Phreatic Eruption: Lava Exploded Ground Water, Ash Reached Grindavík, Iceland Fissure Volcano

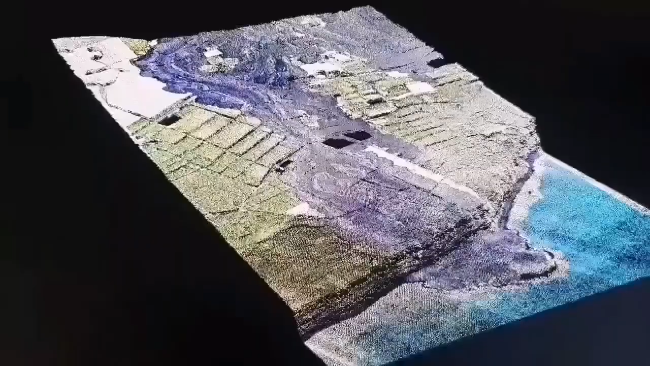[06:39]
This is a 3D model we have created. And it shows the lava flow. Where it ended upon the sea.